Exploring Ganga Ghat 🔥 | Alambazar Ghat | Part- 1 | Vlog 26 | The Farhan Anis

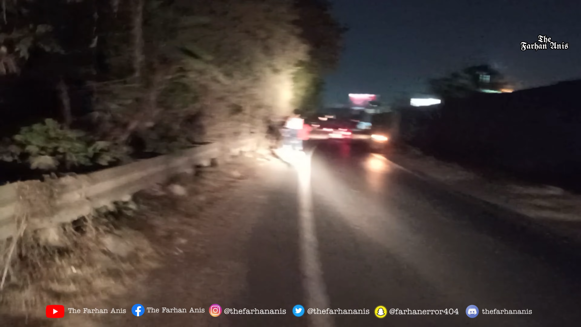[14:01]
বাড়া এখানে পুরো অন্ধকার রাস্তা ভয় লাগছে এই সাইকেলটায় ব্রেক নেই ভালো